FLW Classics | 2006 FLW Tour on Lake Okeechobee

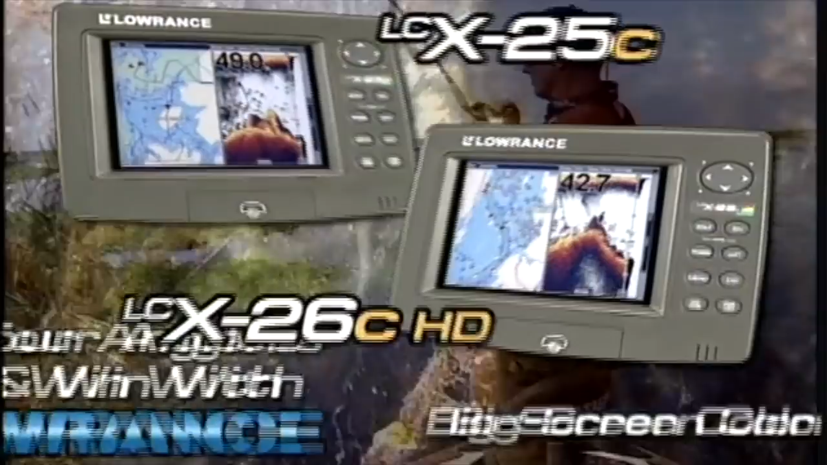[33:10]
The new LCX 25C and 26C HD color combos offer pro-grade sonar and GPS innovations,
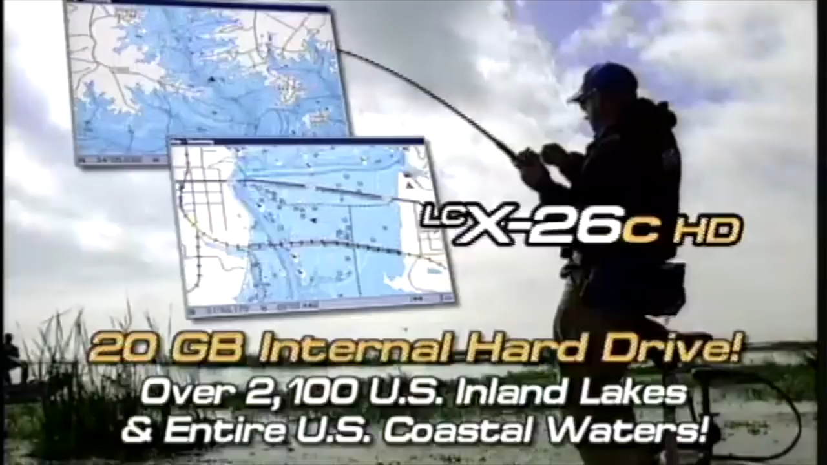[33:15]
like the 26C's internal hard drive, preloaded with high-detail electronic charts, or the capability of both models to display plug-and-play mapping card options.
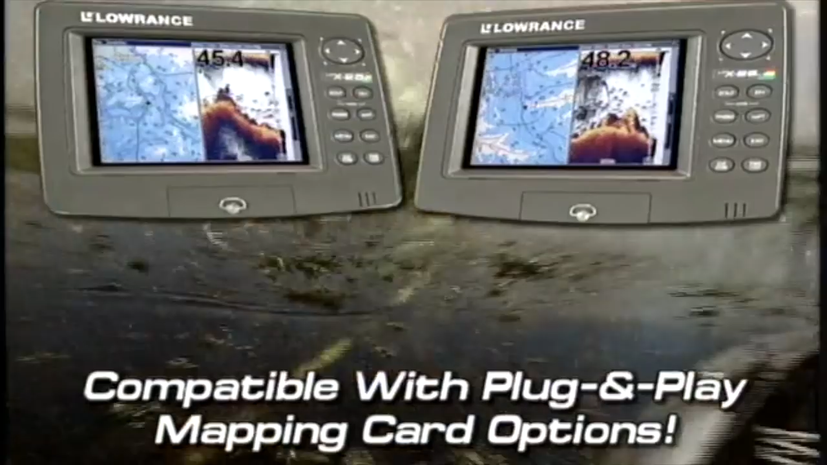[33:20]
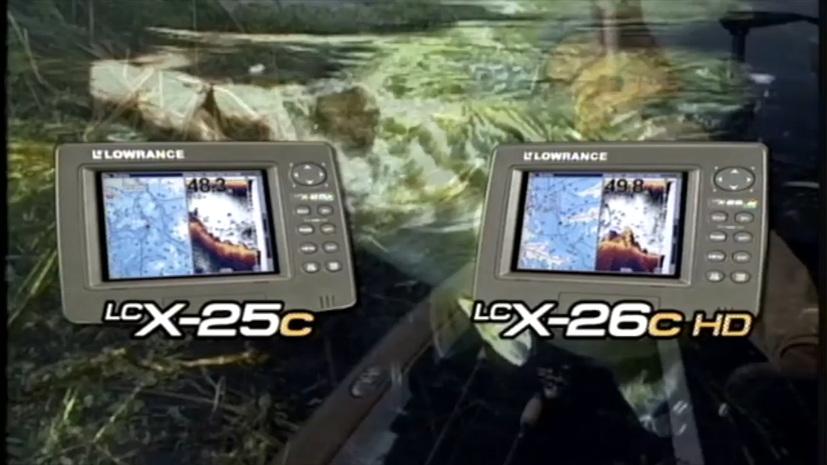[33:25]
The LCX 25C and 26C HD, new leading-edge products from Lowrance.